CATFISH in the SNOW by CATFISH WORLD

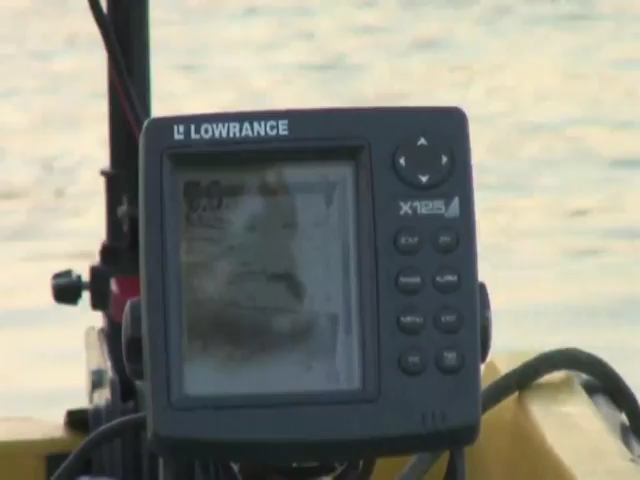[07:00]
Sì, ma siamo in 7 metri d'acqua e lui è ancora sul fondo.